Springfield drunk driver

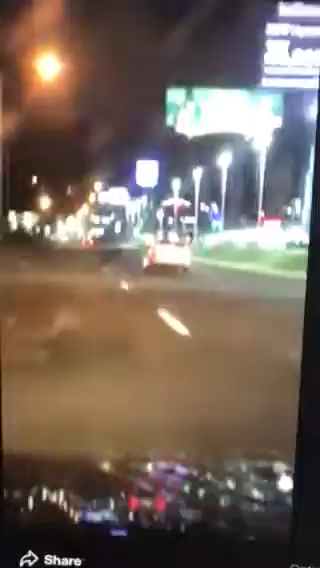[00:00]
just got into an accident at the end of Sumner and has no fucking tire on the right side driving.